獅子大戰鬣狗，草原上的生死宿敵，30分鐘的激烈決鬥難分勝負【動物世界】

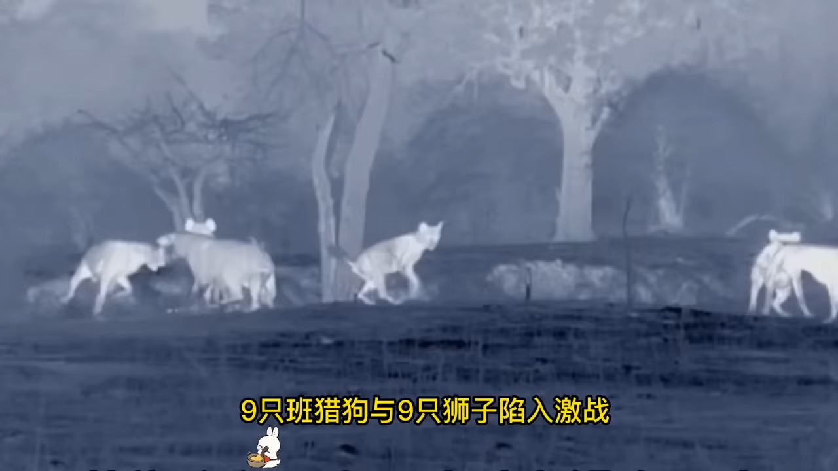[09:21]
九只班猎狗与九只狮子陷入激战,狮子的体型更大,单兵作战能力强悍,但班猎狗擅长团战,他们配合默契,战术狡猾。
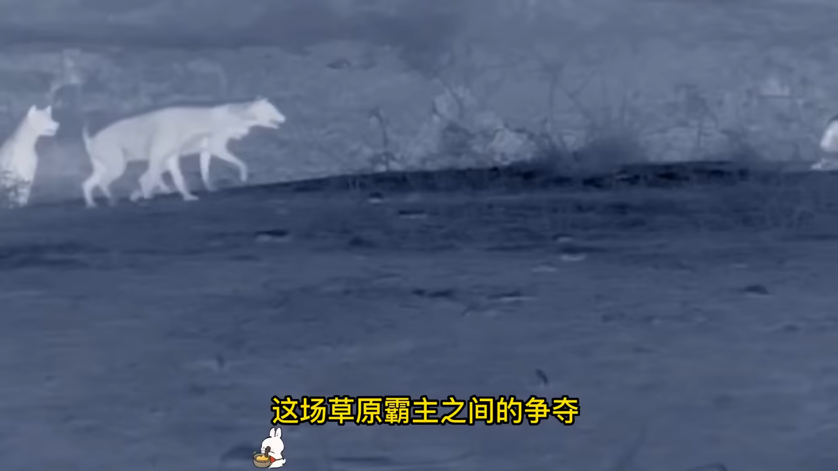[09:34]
这场草原霸主之间的争夺,究竟谁能全身而退?
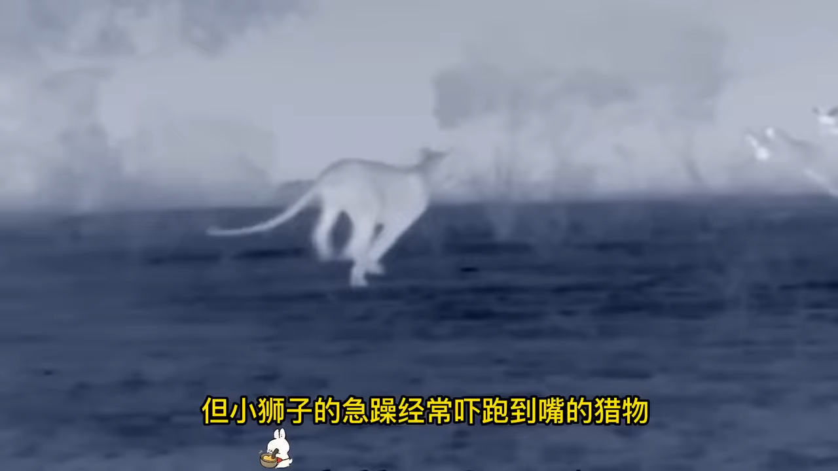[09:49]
但小狮子的急躁经常吓跑到嘴的猎物,这让狮群的捕猎计划多次落空。
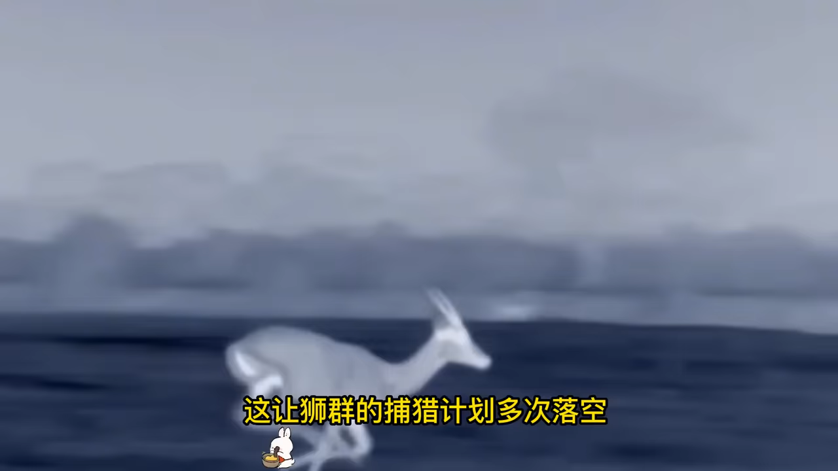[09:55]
现在是凌晨两点,附近没什么猎物,狮子家族准备躺下休息。突然远处的草丛传来一阵躁动,
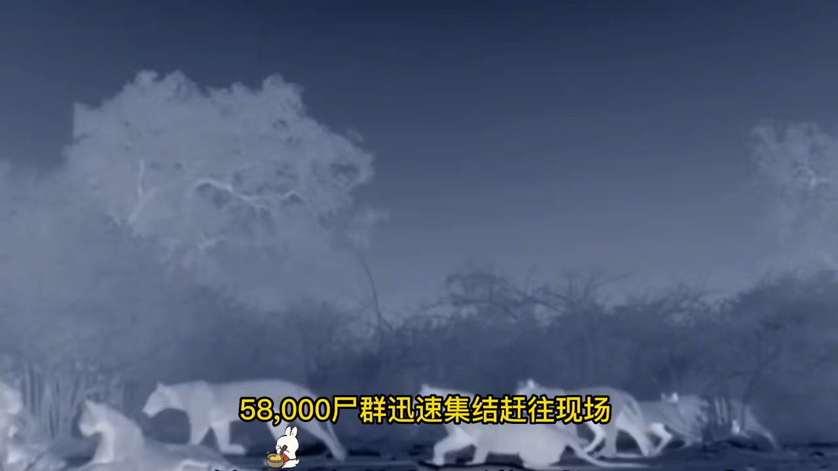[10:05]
58000狮群迅速集结赶往现场,使猎狗们正在捕猎。
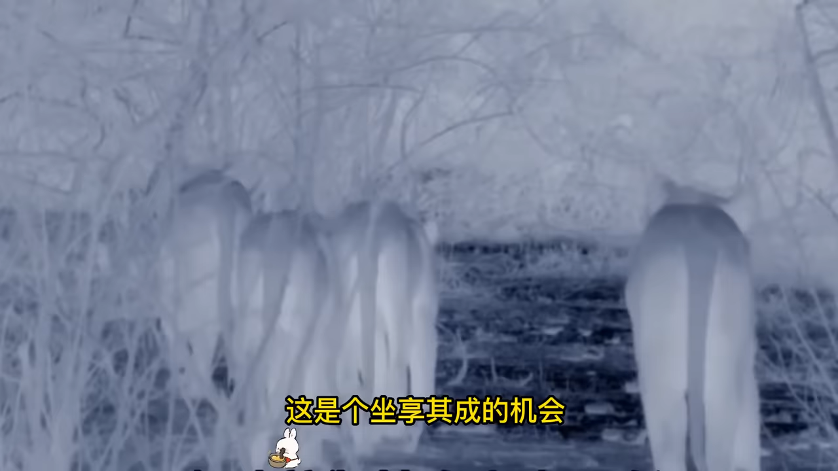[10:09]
这是个坐享其成的机会,猎狗有着草原大盗的恶名,它们经常抢夺大猫的食物。
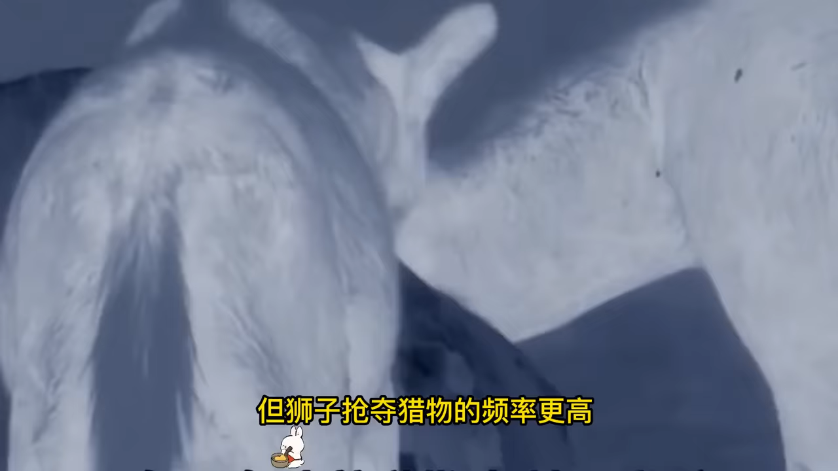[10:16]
但狮子抢夺猎物的频率更高,
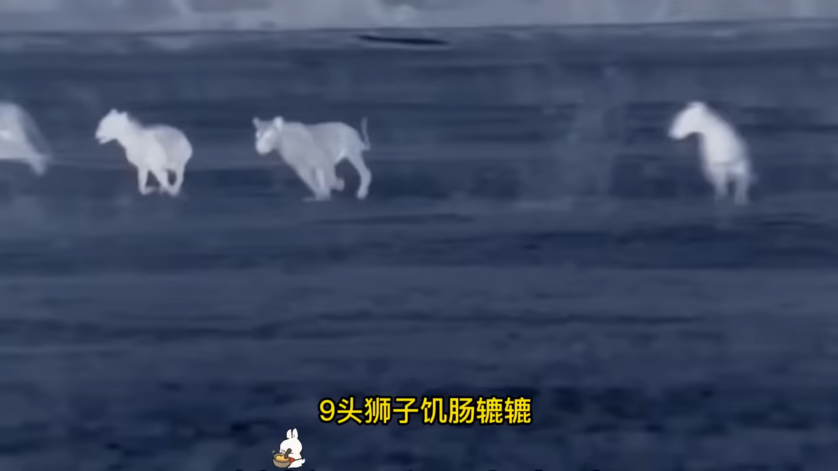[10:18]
九头狮子鸡肠鹿鹿,强大的狮群轻易地赶走了五只猎狗,它们毫不客气,
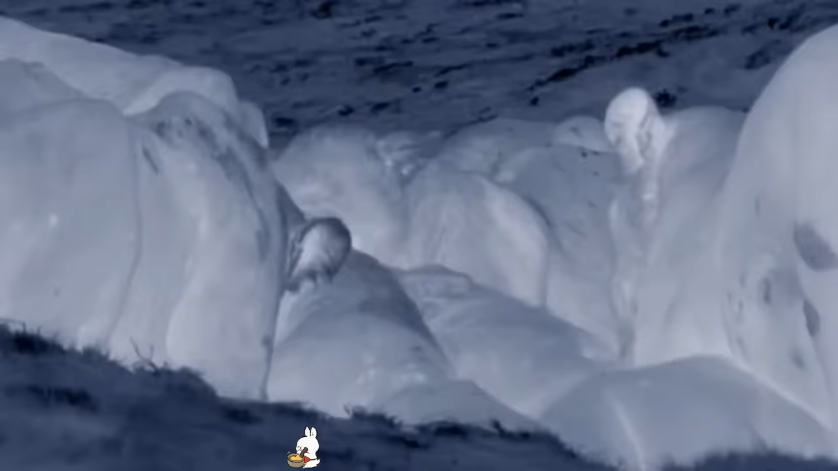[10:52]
领头的此狮发现了不对劲,它敏锐察觉到了不断加剧的紧张感,